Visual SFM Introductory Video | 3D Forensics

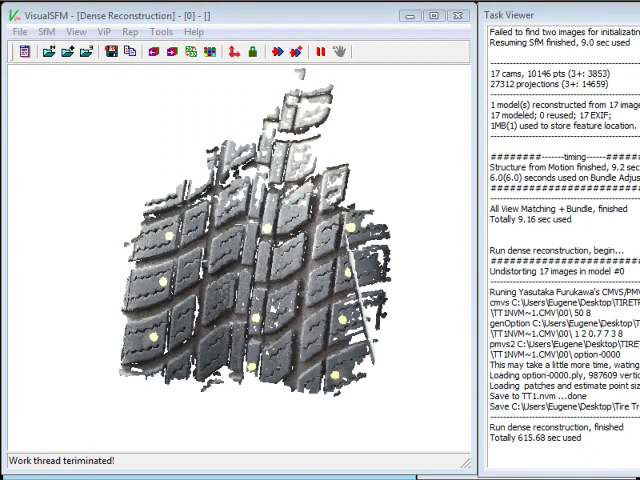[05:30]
Let me just bring it up here. What we have now is this folder right here, ttnvm is what I used.
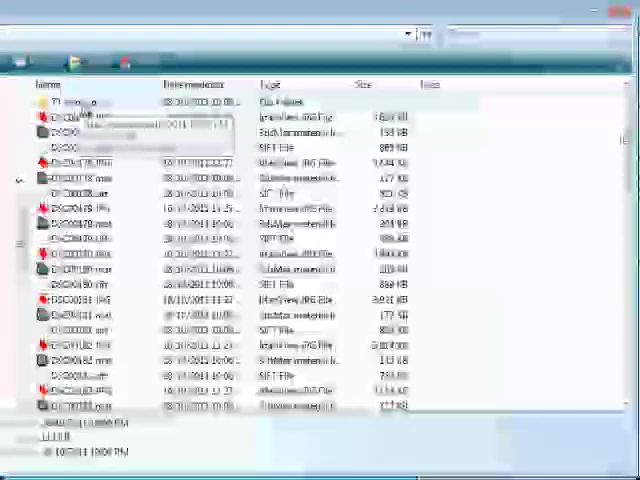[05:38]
There's another folder, 00.
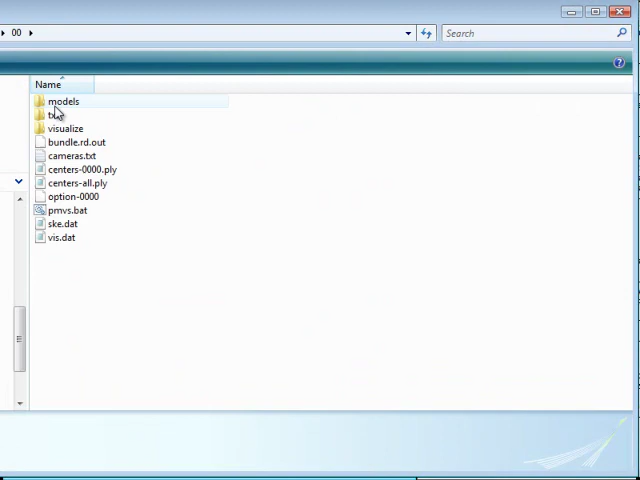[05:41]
If you go into the models folder here, you'll see that I have a PLY file. And this is actually for MeshLab and I happen to have it available here in MeshLab already.
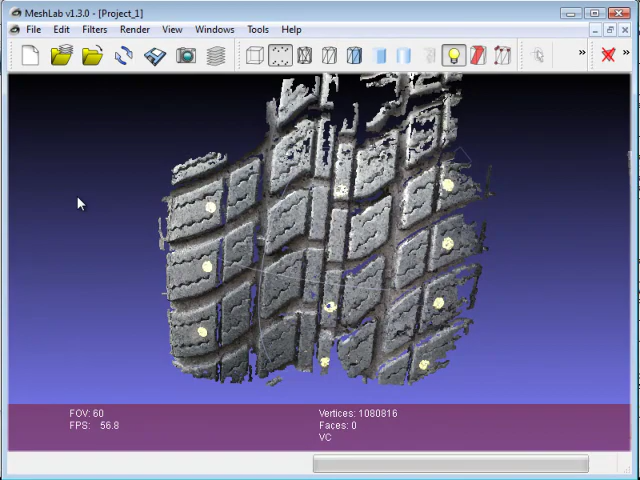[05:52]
I've imported the point cloud and you can see that it looks quite nice. So from using MeshLab, you can do some different things with it. You can clean up the point cloud, you can create a mesh surface. So that's the basic process of Visual SFM. There is more to it for sure, but I think for an introductory video, hopefully this is okay and this will get you going.